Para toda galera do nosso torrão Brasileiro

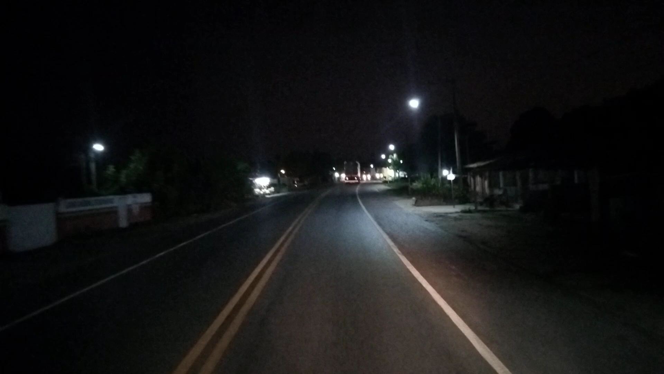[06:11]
Passando aqui as barraquinhas aqui da cidade de Cristinápolis, as barraquinhas de frutas e legumes.
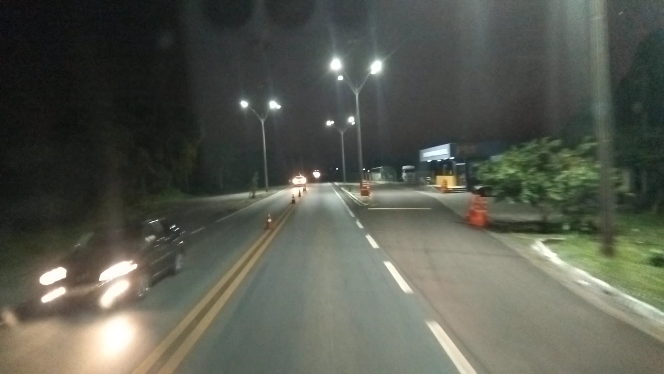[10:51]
É, galera, vamos parar aqui no posto Gaíba, tomar um cafezinho
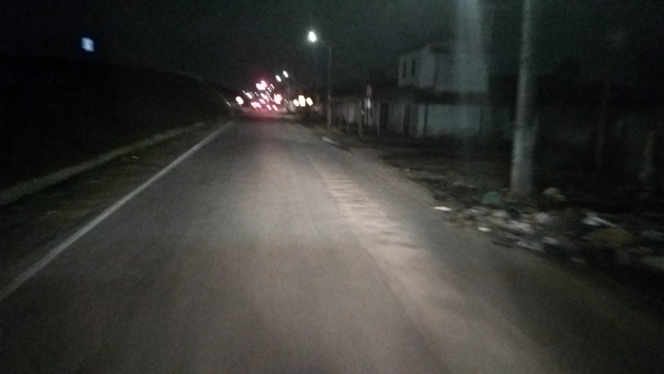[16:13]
tem o semáforo, galera. Aí desce pro centro.